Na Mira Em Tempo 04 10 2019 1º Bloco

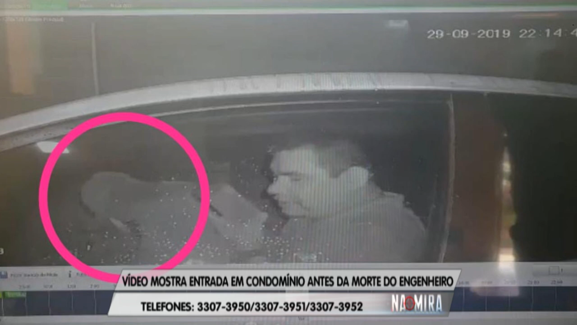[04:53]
Eles estão entrando no condomínio, não se sabe ainda de qual guarita,